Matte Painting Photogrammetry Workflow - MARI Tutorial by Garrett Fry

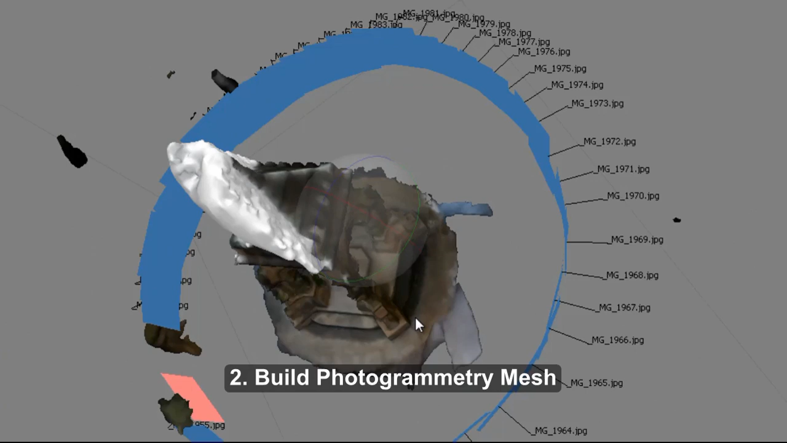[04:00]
and run them through the photogrammetry software, and it's going to build me a mesh, and it's not going to be perfect,
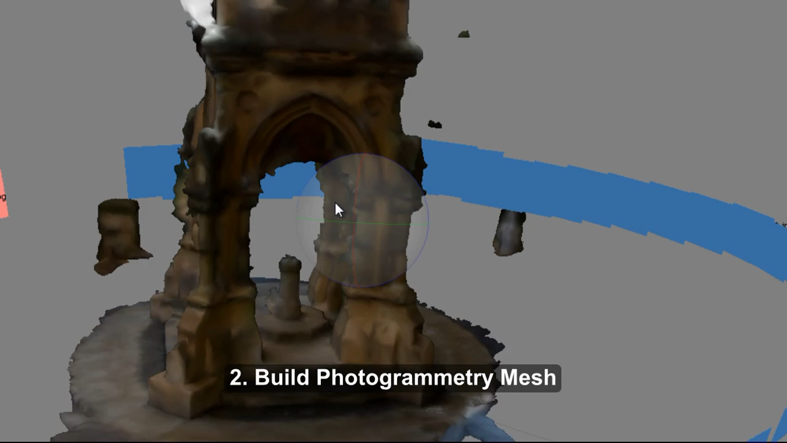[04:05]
but it's going to give me all the proportions, and it's going to give me cameras,